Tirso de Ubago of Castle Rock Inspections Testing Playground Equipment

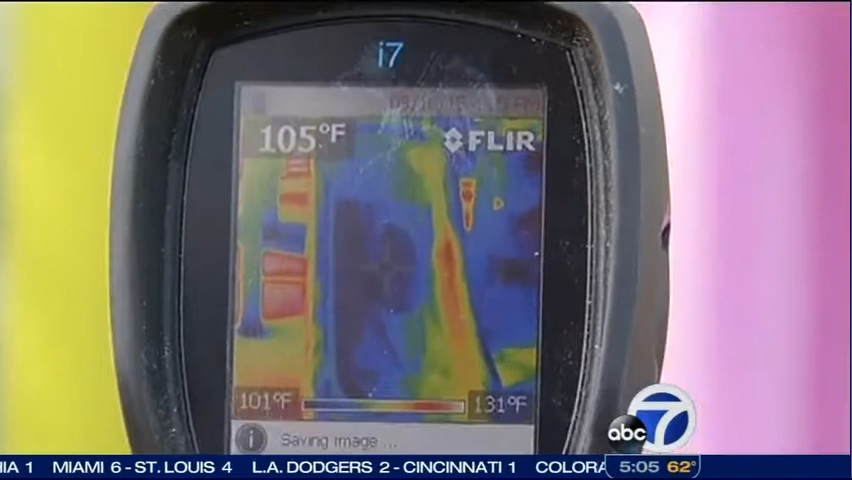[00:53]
On screen: spot 105°F, scale top 131°F, scale bottom 101°F
It looks more shaded, but she's still going down 110 degrees, 106 degrees slide.